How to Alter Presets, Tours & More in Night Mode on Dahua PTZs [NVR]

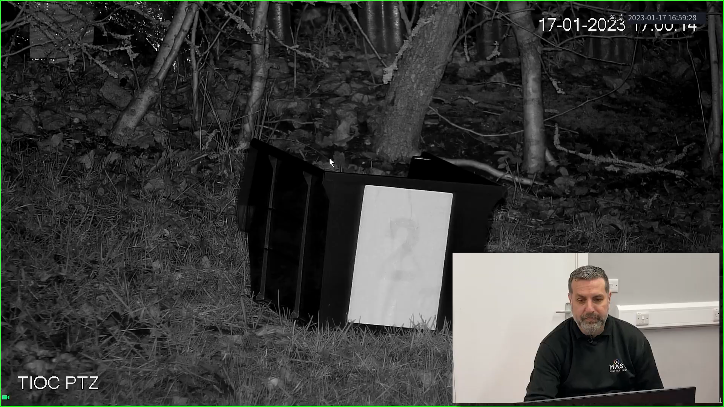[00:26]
so from the MBR we right click we bring up this drop down menu if
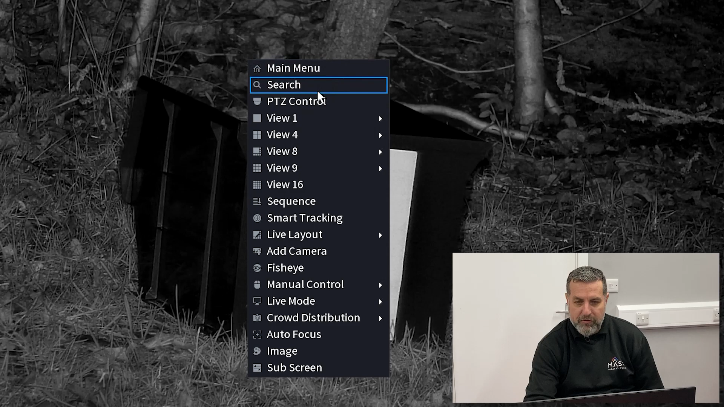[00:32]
we choose PTZ control you see we have this standard PTZ control box
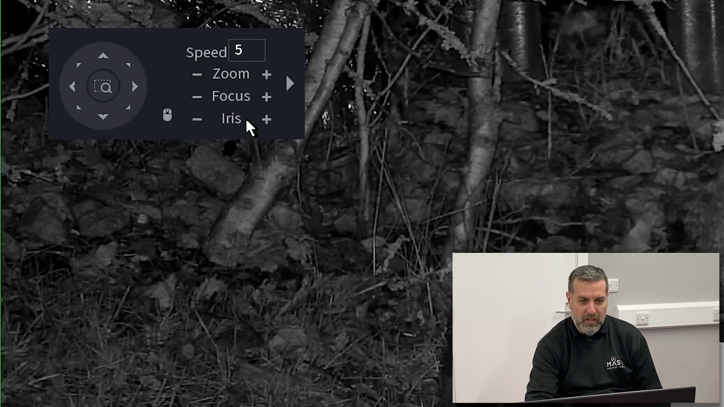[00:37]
where we can move the PTZ with the basic functions again for left
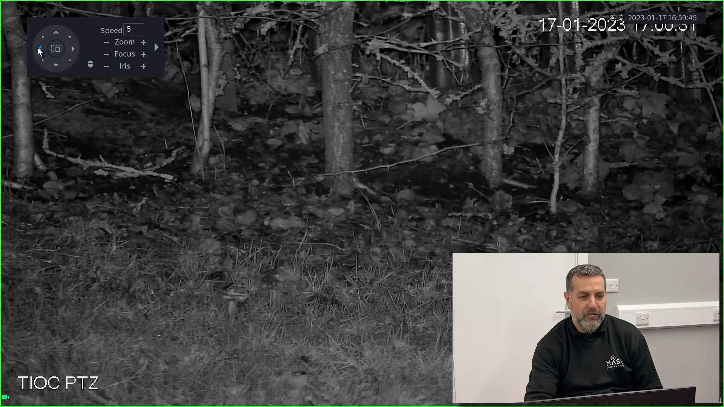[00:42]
right up and down etc to get to the extra functions we click this little arrow on the
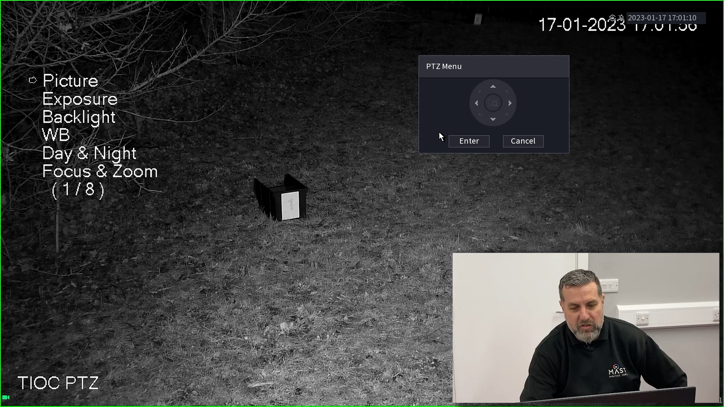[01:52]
to the picture settings and things like that day and night settings but in this